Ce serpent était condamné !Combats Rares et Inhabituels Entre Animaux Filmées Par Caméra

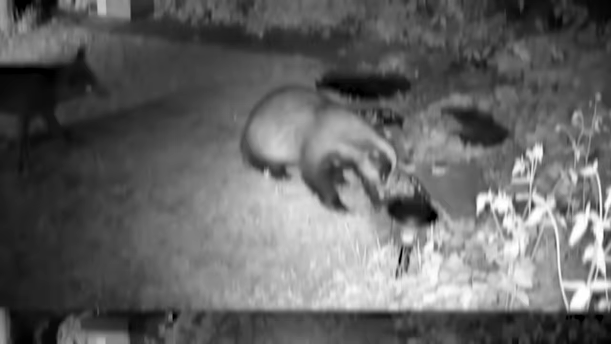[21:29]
Et les coups de l'ennemi, il semble les ignorer.
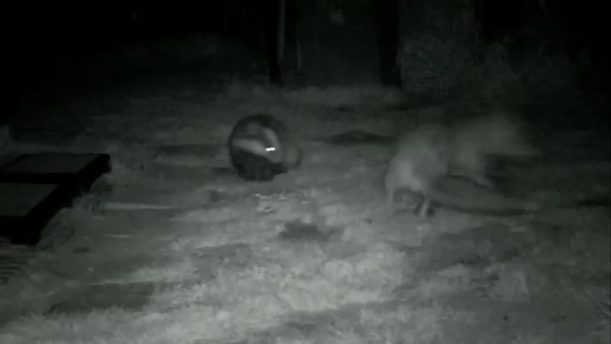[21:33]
Et même si le prédateur recule, le blaireau le poursuivra lui-même, de sorte que l'ennemi se souviendra à jamais de cette leçon.